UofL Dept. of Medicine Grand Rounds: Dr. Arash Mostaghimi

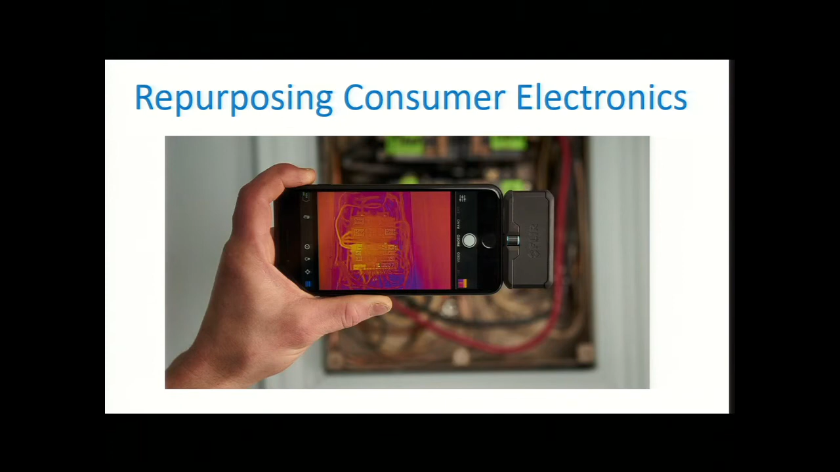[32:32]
create a new hardware that everybody has to buy but to say can we adapt a technology that people most of you already have on them to do this so these cost a couple hundred dollars about two to three hundred dollars depending on the type that you're getting